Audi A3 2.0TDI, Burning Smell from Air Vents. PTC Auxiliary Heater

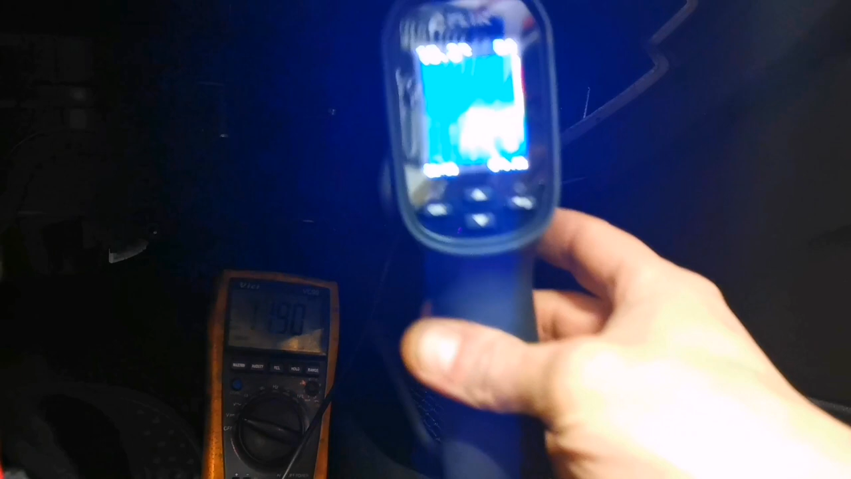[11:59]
uh you can't really see that
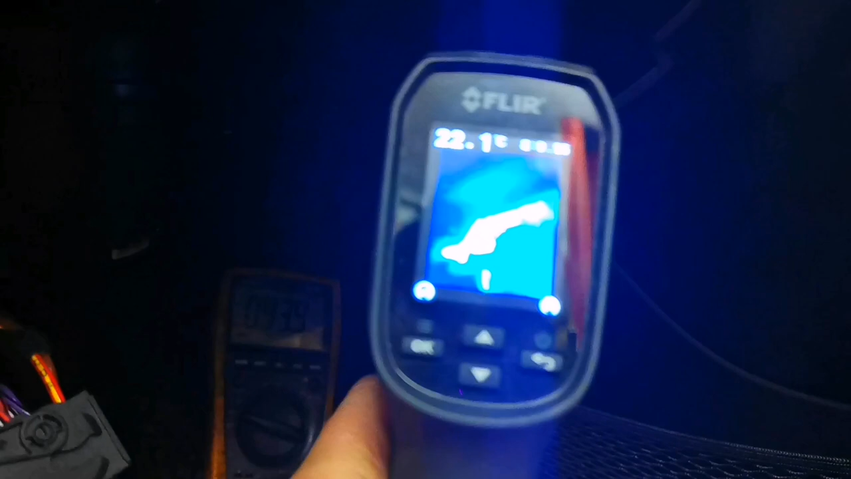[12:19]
On screen: spot 22.1°C
give you a still to that there we go so there's our lug
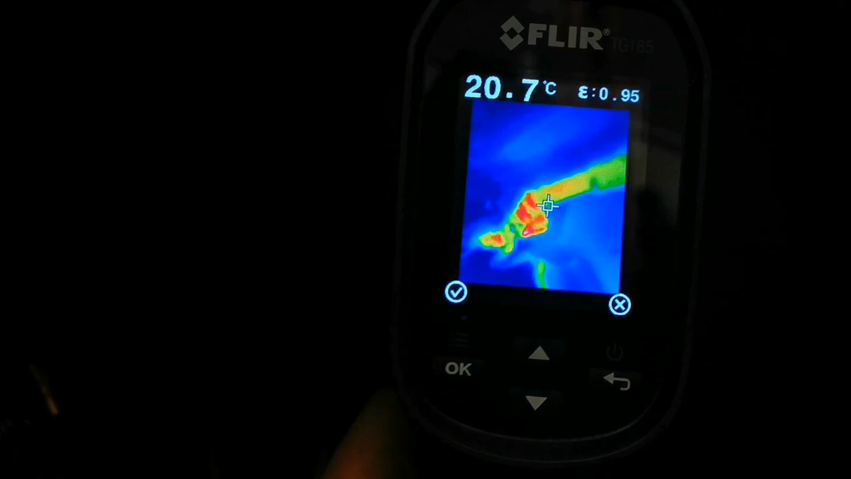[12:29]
On screen: spot 20.7°C
i think for more information then you know this is clearly melted and uh it's uh
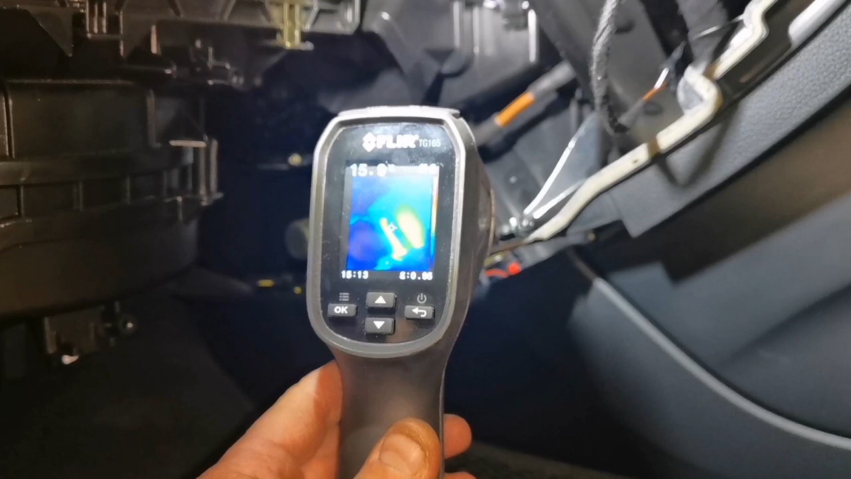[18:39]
all right so it is heating up.
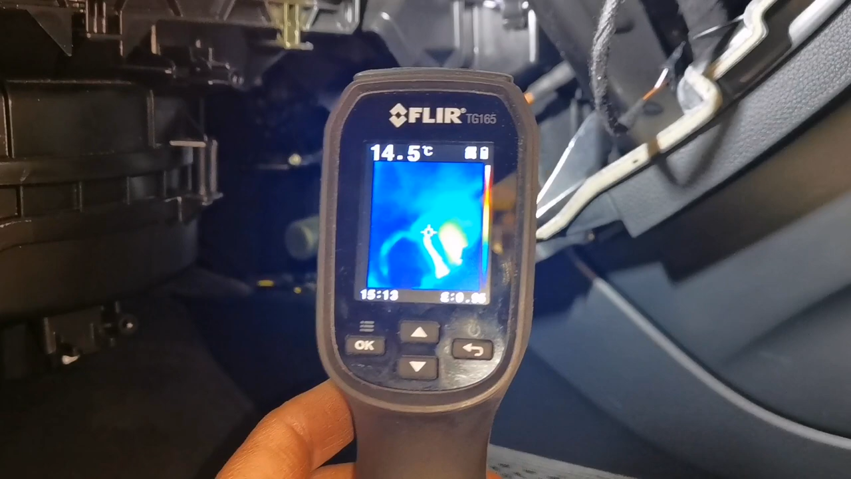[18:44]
On screen: spot 14.5°C
so we can see out the thermal.